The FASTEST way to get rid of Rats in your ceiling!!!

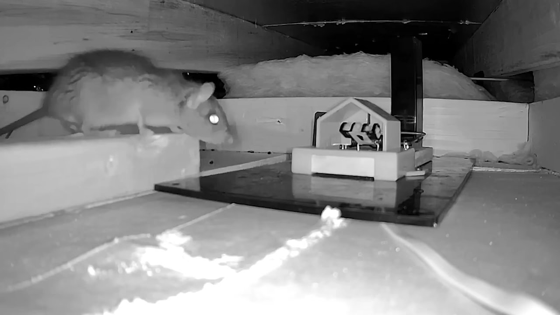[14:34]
A lot of action. We're almost there. And that rat is sticking his head in the twin hoodie, but it just hasn't activated. So it's just a matter of time. Check out the footage.
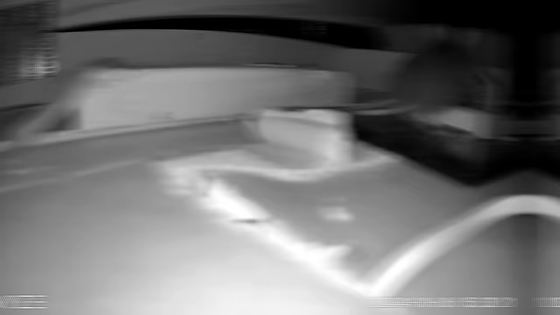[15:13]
The twin traps just nailed two at the same time. That's why we say twice the catch, twice as fast. All right.
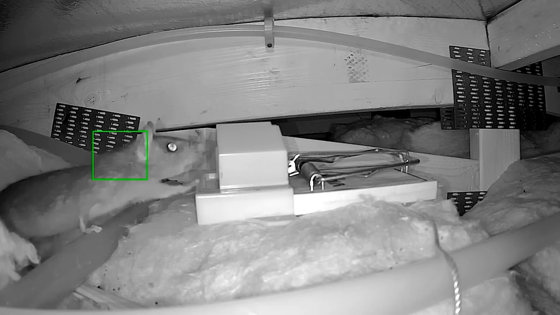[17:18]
And that rat, we caught the first one easy, but that trap rolled around. The second one, he's moving his head in and out.
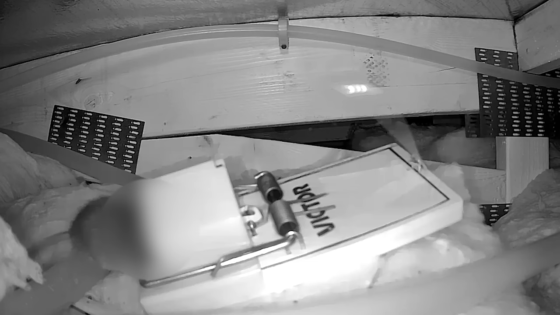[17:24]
And when that trap is not secured, what happens is now the trap is moving